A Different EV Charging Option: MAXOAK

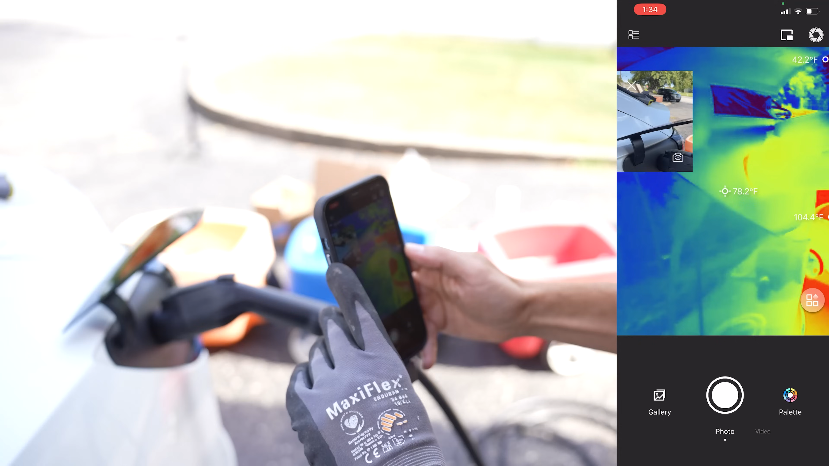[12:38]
On screen: spot 78.2°F
And it's really, I mean, the temperature is fantastic. Look, it gets a little toastier in there.
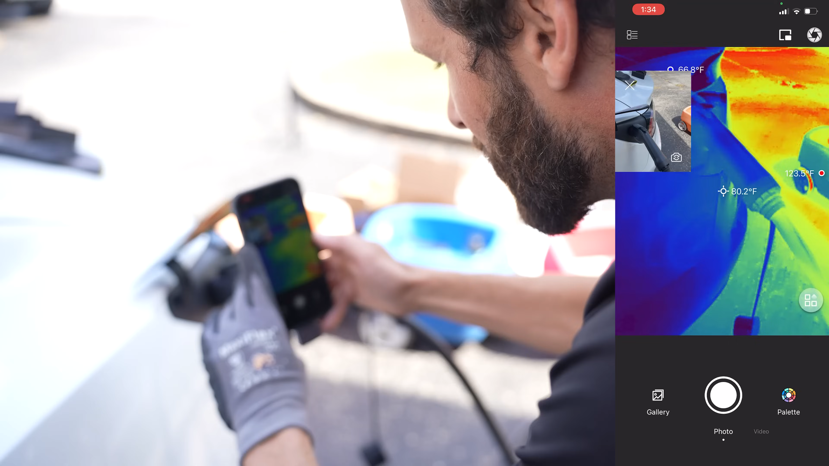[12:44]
On screen: spot 80.2°F, max 123.5°F
88. All electrical equipment has a temperature rating.
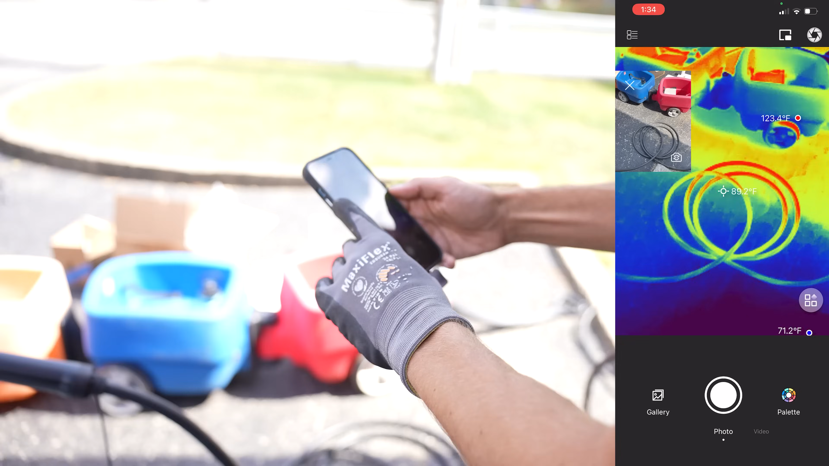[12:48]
On screen: spot 89.2°F
That's really important when it comes down to the work. Look at that. This has been lighting in the sun.
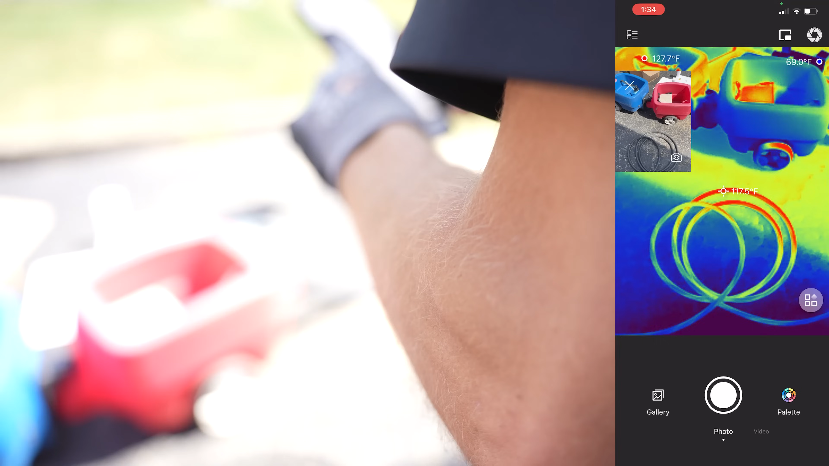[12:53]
Peaks around 121. One, I like that the thermal cam is auto-finding hot and cool spots as you pan.
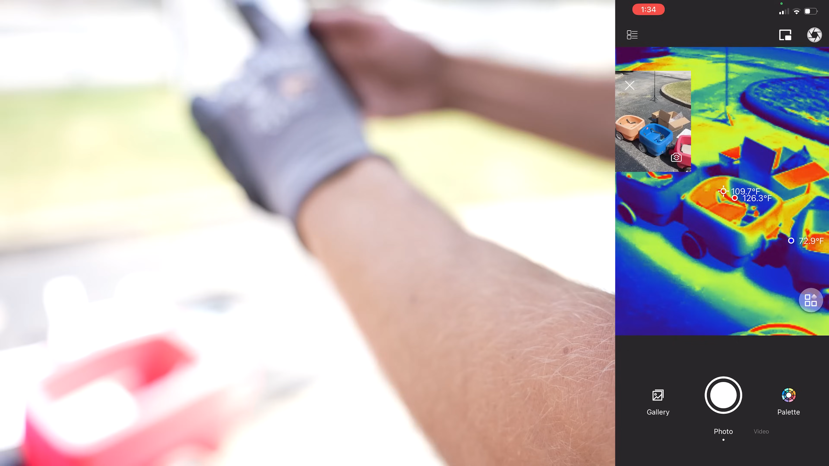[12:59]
I love the fact that it's a simple plug-in device and operating on your phone for easy video capture and record for documentation purposes.
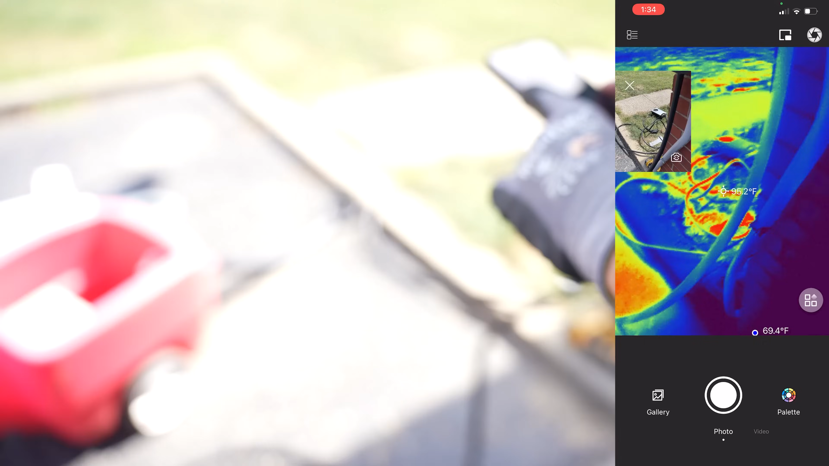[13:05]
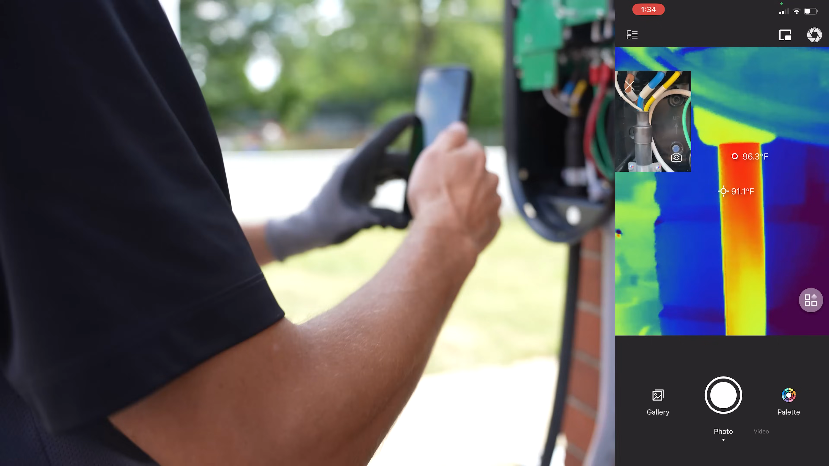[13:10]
Customers are going to often want that if there's an issue that's been identified and they're not on site. So this is great, 92 degrees Fahrenheit.
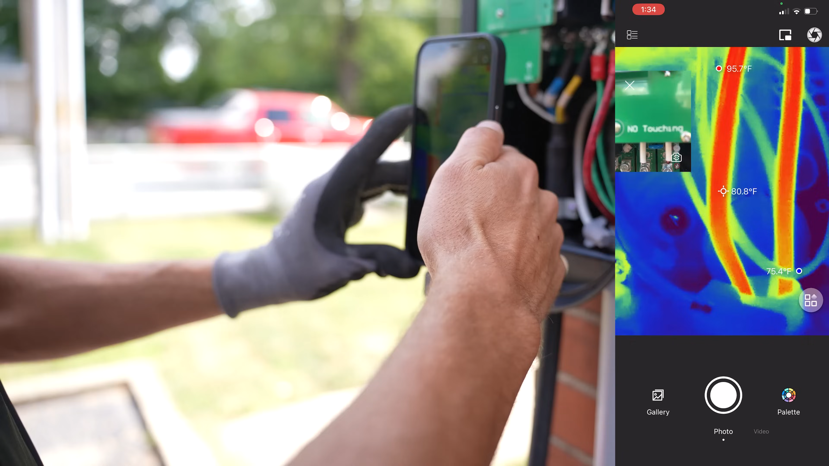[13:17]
On screen: spot 80.8°F, max 95.7°F, min 75.4°F
Most temperature limitations of terminals are 75 degrees C, 167 Fahrenheit.
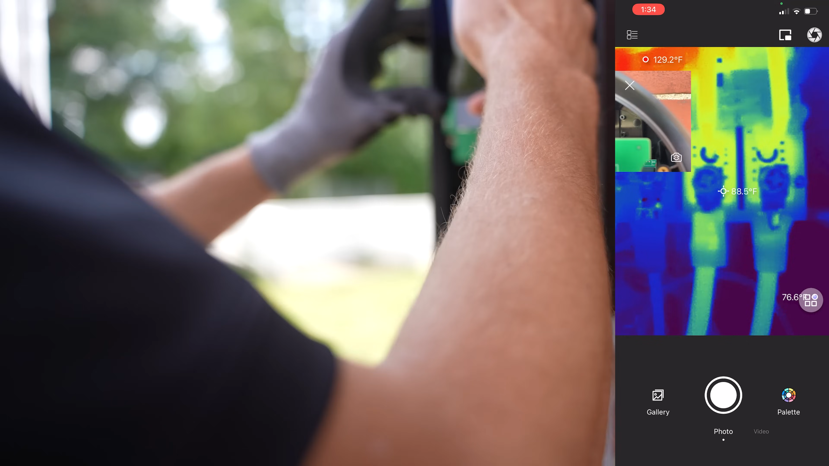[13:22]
On screen: spot 88.5°F, max 129.2°F
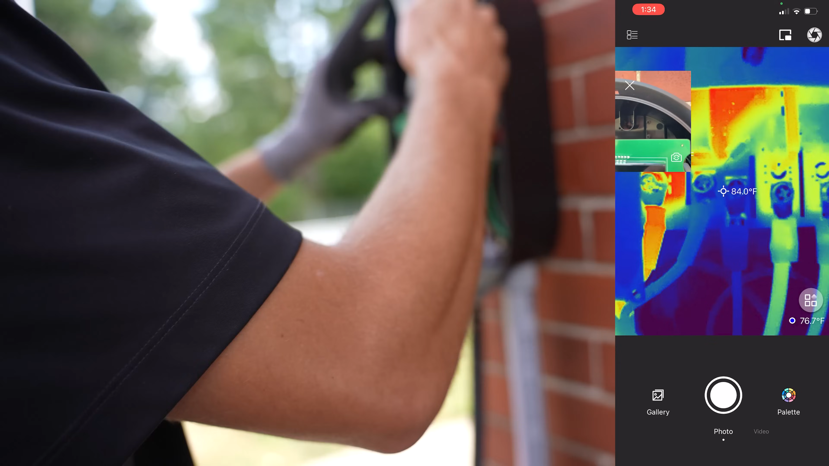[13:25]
On screen: spot 84.0°F
Those are well under temp, which means that they're operating properly. And then most wire is going to be 90 degrees C.
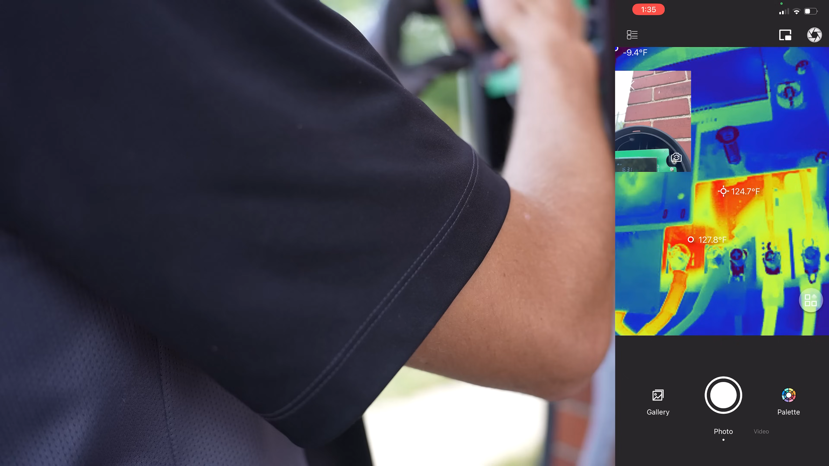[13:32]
I think that's 184, 194 Fahrenheit.
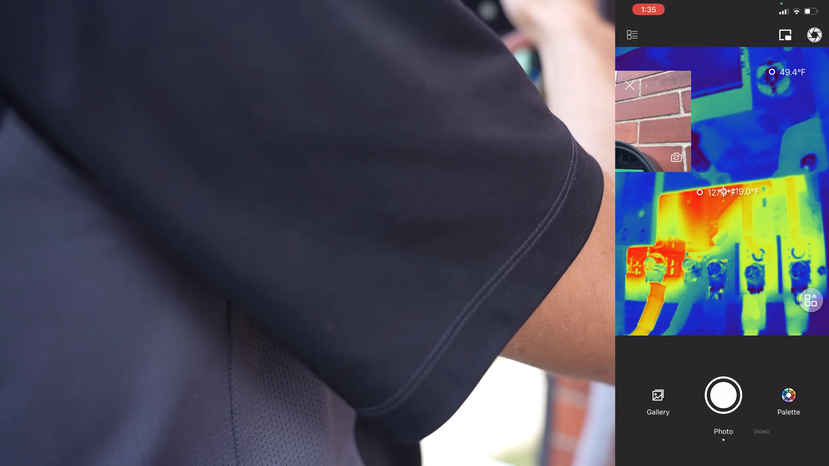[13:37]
So that's, this looks good.
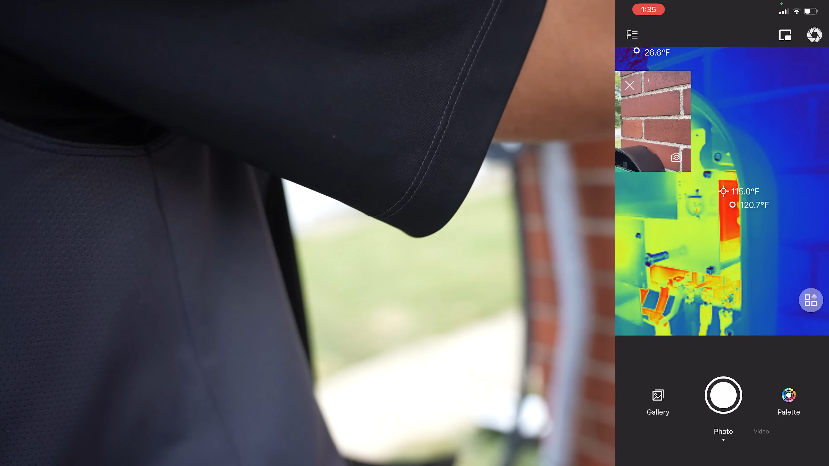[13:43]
You see that even the high temp locations, 120, 121. No problem for 11 and a half kilowatts.
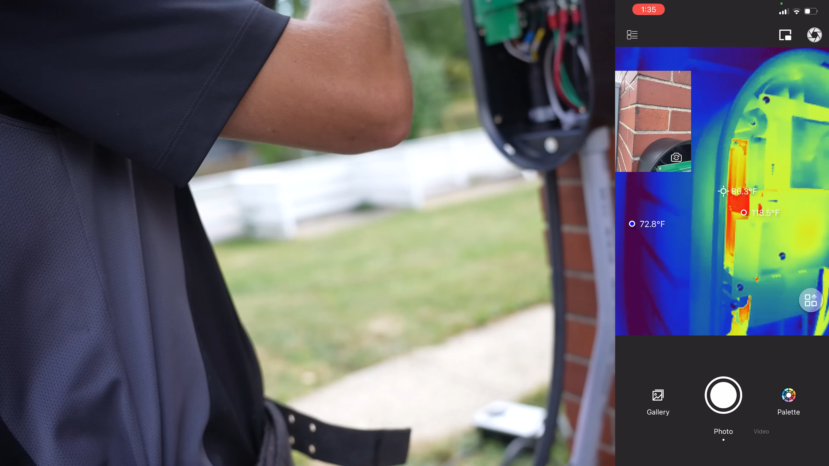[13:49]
Yeah, this is good. This is good.
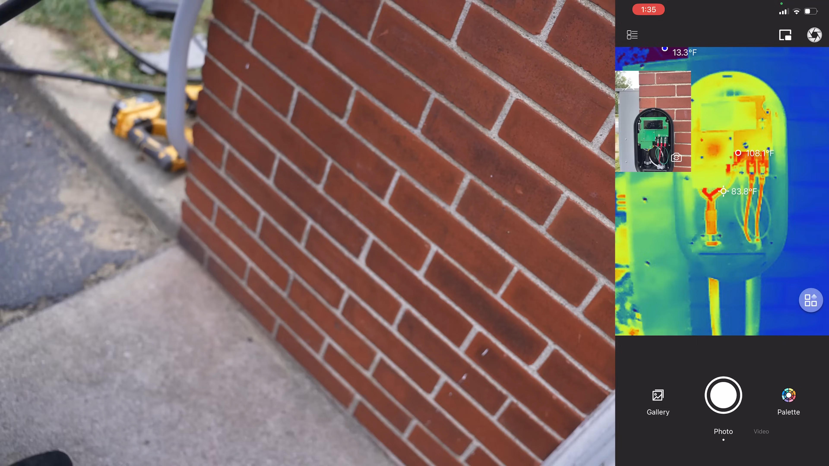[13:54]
I got no issues. It's been turning 11 and a half kilowatts for an hour in the summer sun.
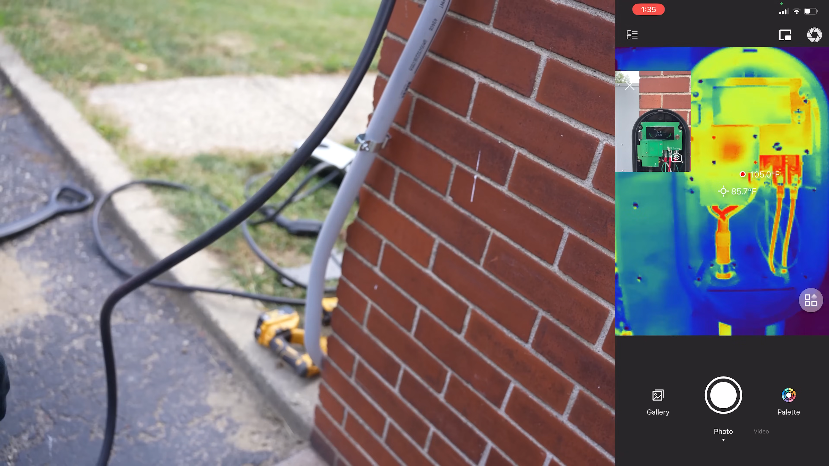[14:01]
Perfect.
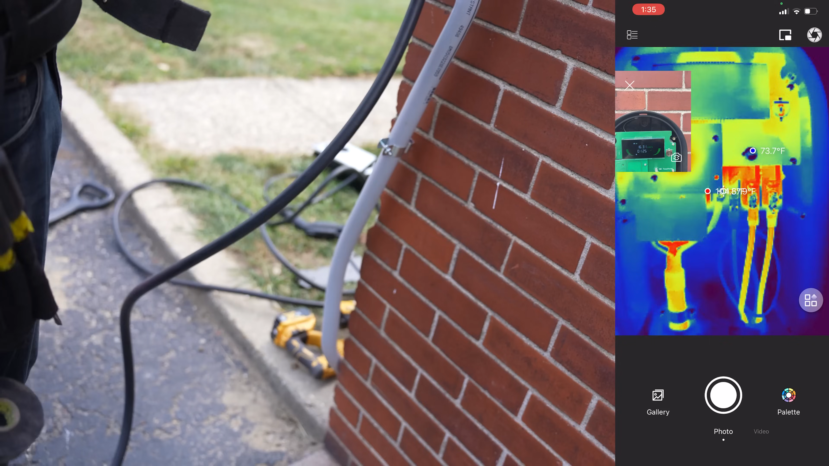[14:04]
I'm going to show you one little fantastic feature this thing has.
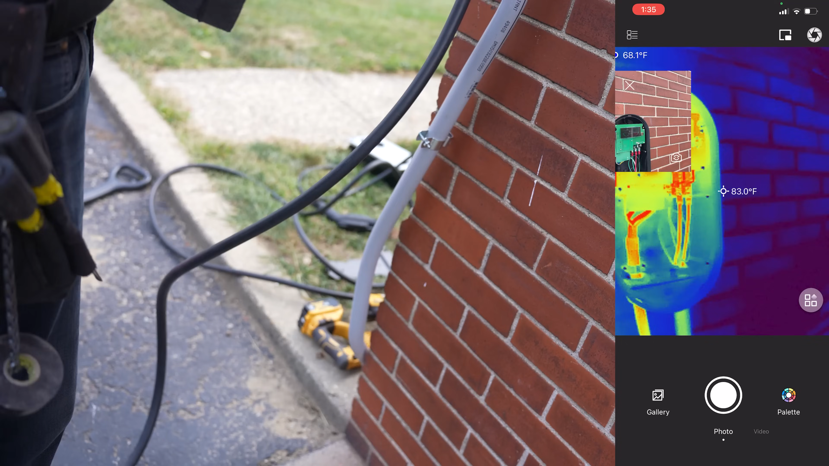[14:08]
On screen: spot 83.0°F
It's got a macro lens. The macro lens looks like this.
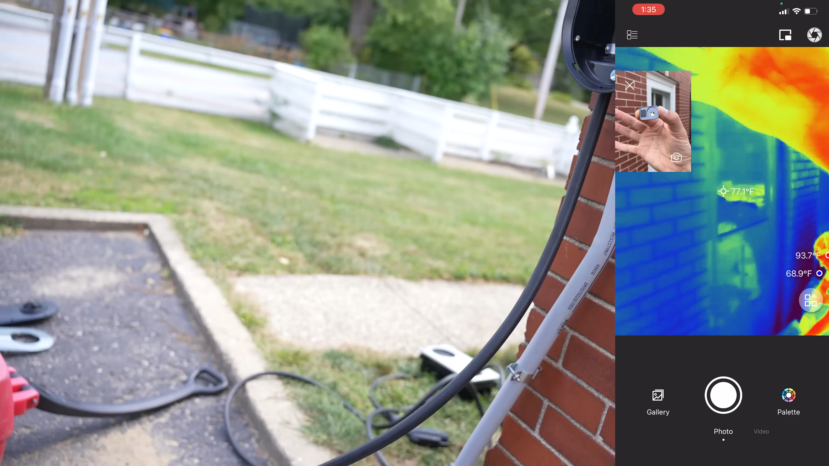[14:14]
On screen: spot 77.1°F, max 93.7°F
It's a magnetic device. There's the magnet. Snaps right onto the camera.